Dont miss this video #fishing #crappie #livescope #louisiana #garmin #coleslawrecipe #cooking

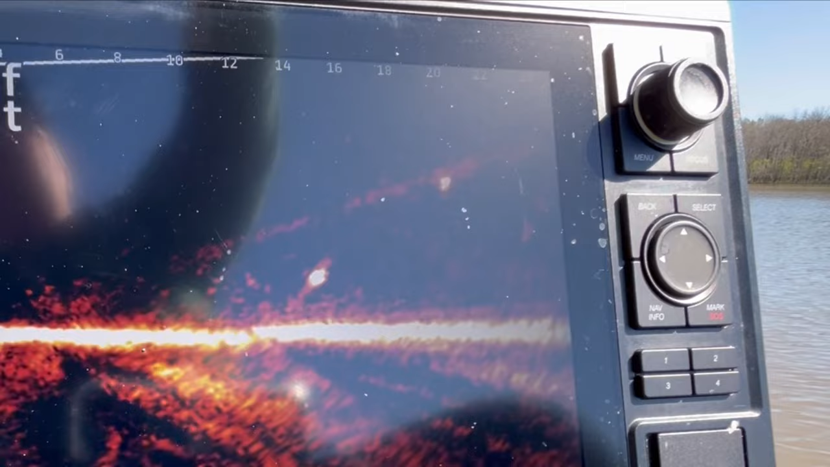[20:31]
I splashed the water like an idiot. Surprised he didn't break and run.
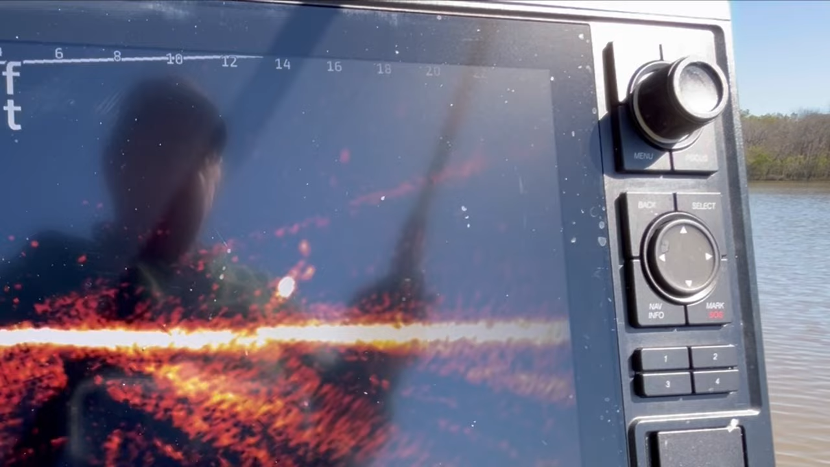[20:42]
Come on, fish, wake up. Snuck it in on him that time. Maybe that'll be the ticket. I'm gonna see it. Look at it.
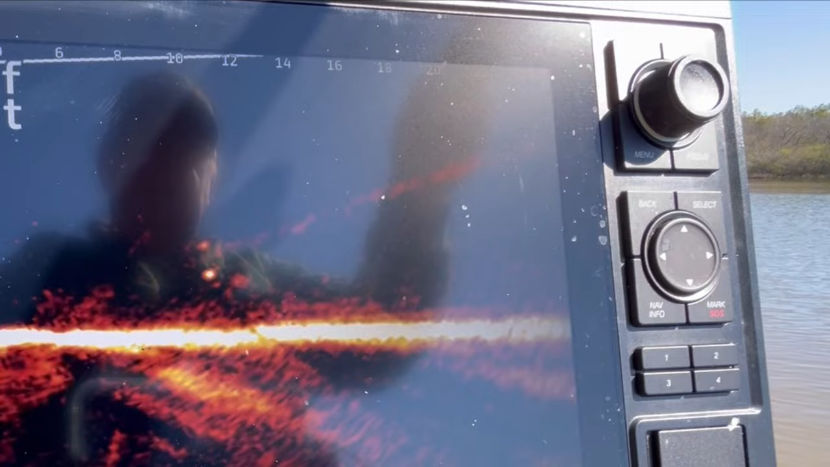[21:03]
I think that fish is asleep. Wake up, boy. He's just sitting there. Maybe he is asleep. Bump it all around his nose this go around.
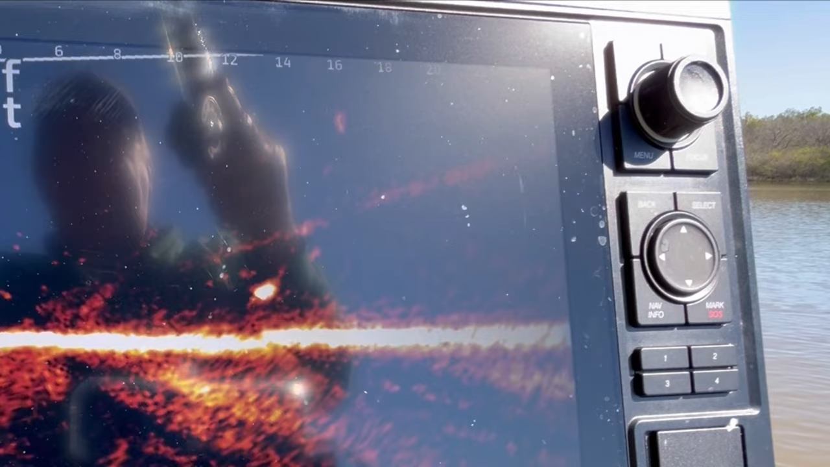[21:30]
I thought I hit him then.
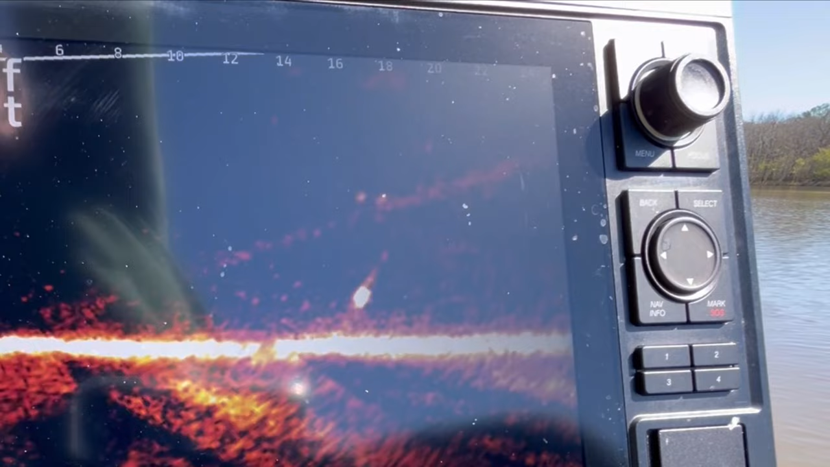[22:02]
This fish is just, I don't know about him. Y'all think this fish is sleeping? What's up with y'all? Y'all leave a comment in the bottom down there if y'all think this fish is sleeping or what the deal with him is.
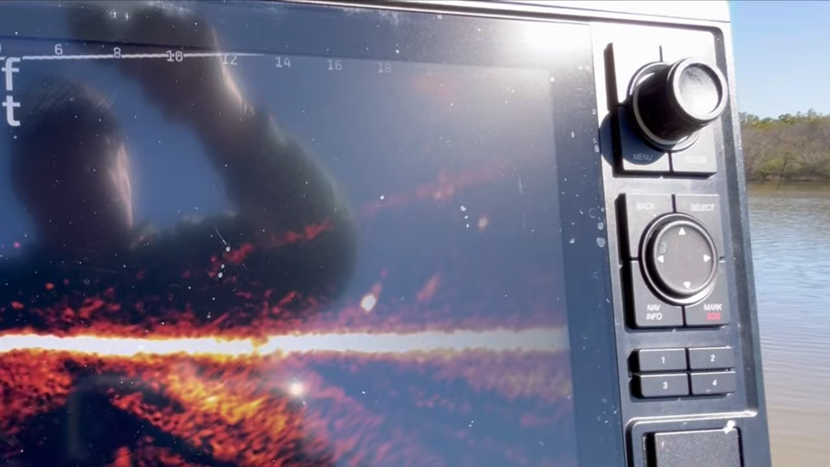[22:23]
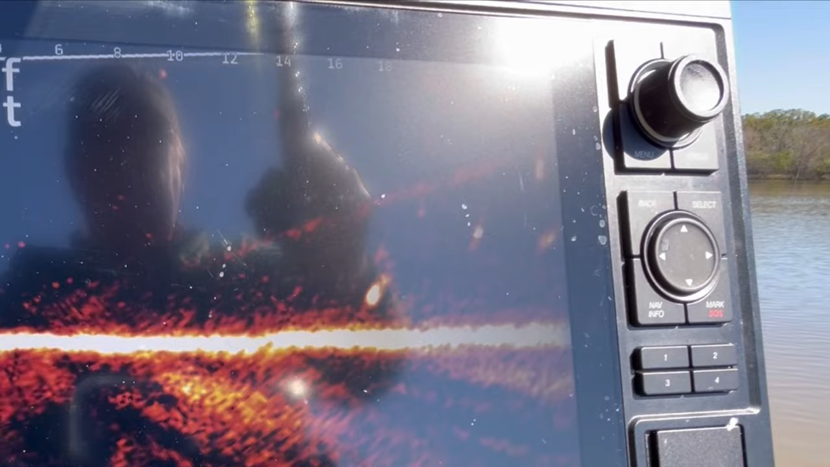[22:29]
There he goes. He ain't asleep now. He ain't asleep now.
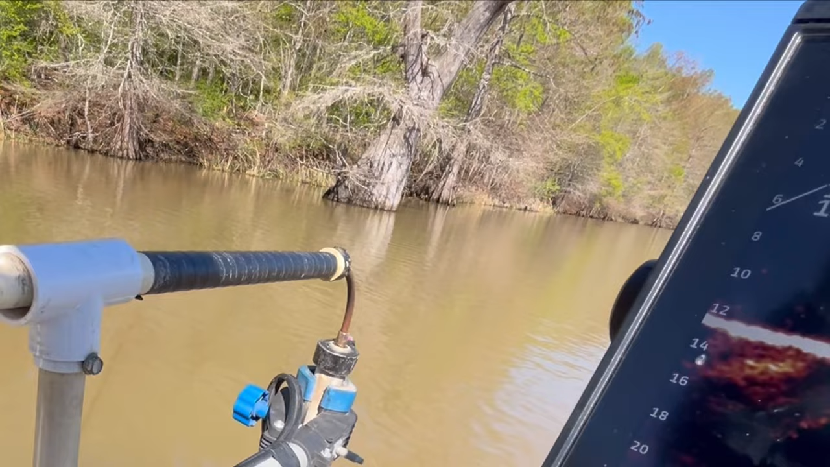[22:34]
He got a hook in his rear end. Oh, I think he was taking a nap, guys.
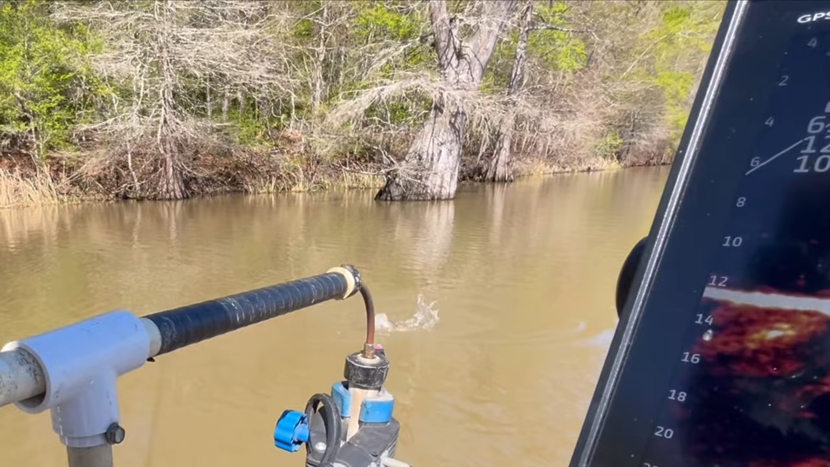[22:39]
I really do. Come on here. All right. Get in here, boy. Get in there. Sleepy Joe.
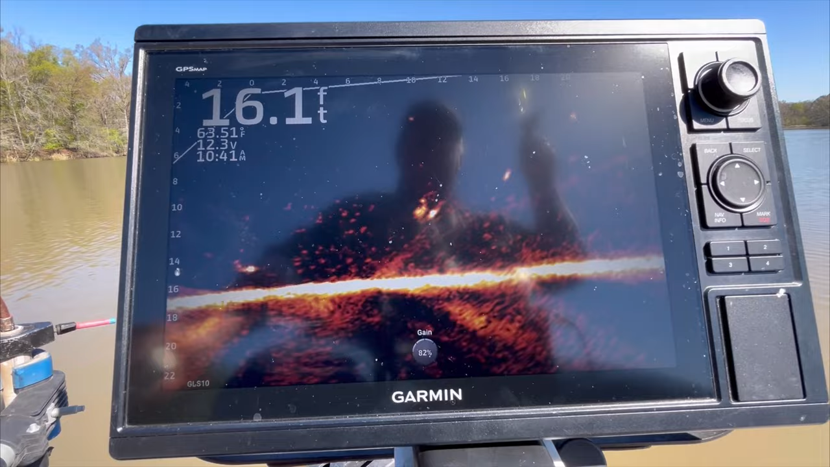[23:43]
On screen: depth 16.1 ft
I'm bouncing in between these two here. I give them a fight over it. There he goes. One of them wanted it. One of them wanted it for sure. He wanted it for sure.
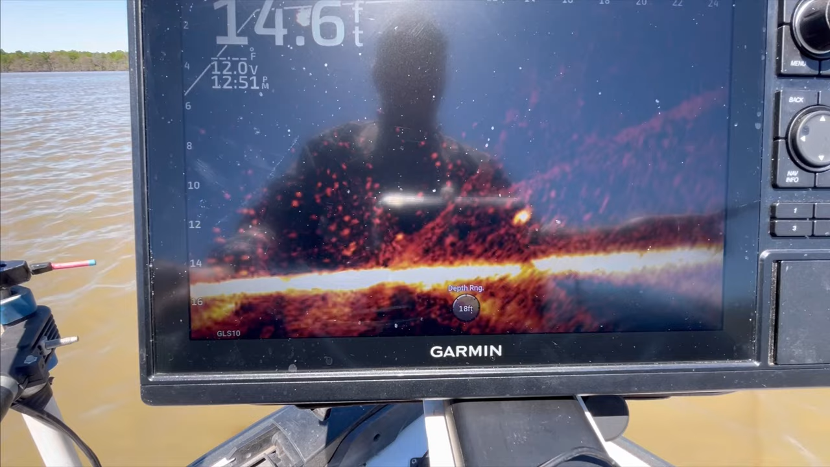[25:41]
And I think I'm on his backside.
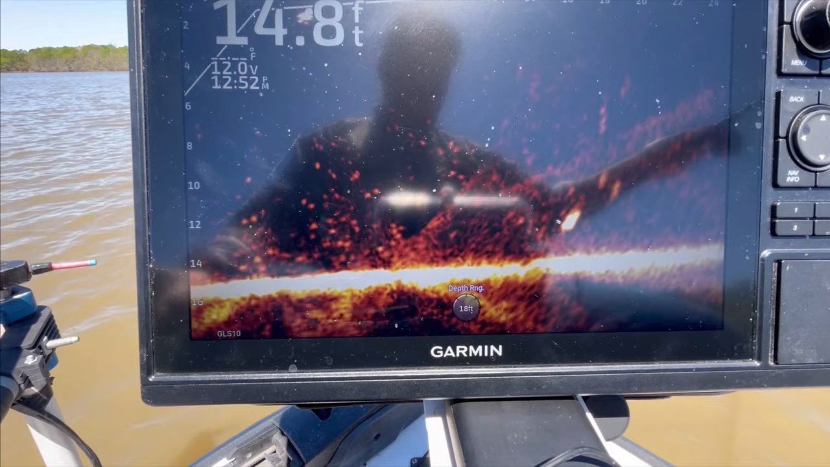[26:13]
On screen: depth 14.8 ft
There we go. I'm on his front side now. Side with the teeth. There he goes. He got it.
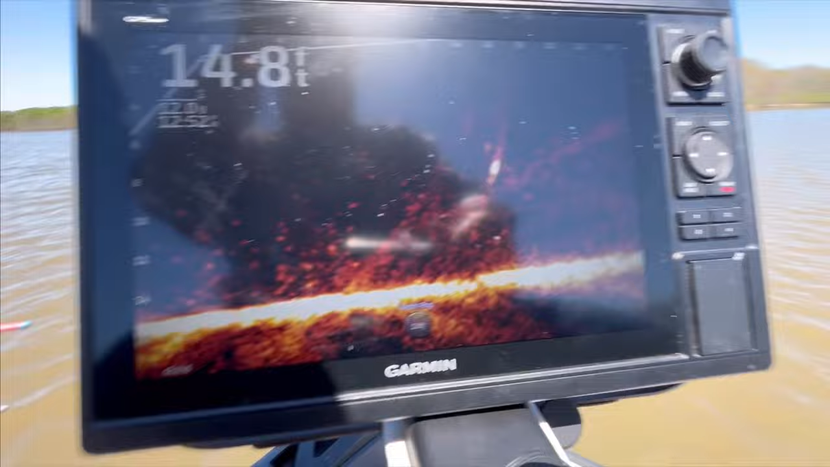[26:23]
He has got that rascal. Oh yeah, he got it.